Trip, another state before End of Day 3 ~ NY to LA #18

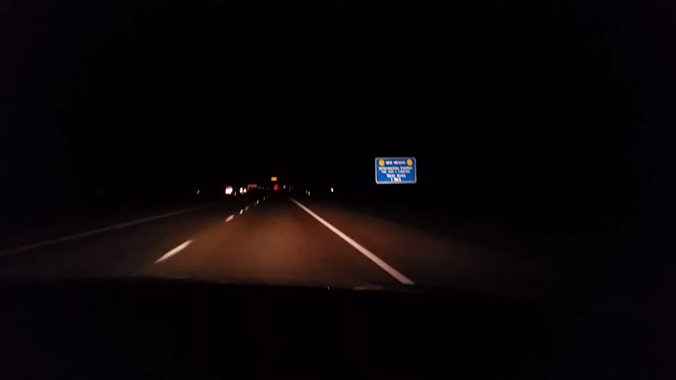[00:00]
Okay, we're getting close to the Texas-New Mexico border. We just passed mile marker 1. We're hoping to see yet another goodbye and hello sign which we have not been very lucky at with this trip. Should be coming up here momentarily. Oh, is this it? Welcome to New Mexico right here in front of us entering mountain time zone.